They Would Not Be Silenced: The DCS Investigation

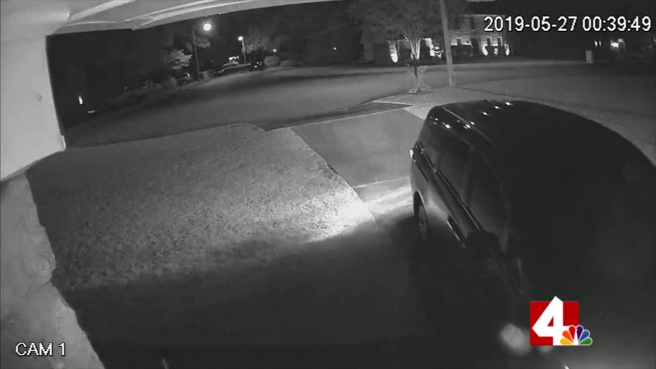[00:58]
One night, as his foster family's outdoor camera was rolling, he stole their van and disappeared.
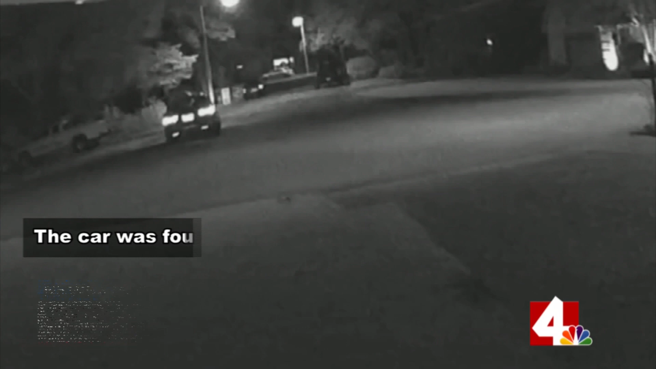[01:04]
The car was found, but it was burned beyond recognition. It took them three days to find the VIN number on the frame.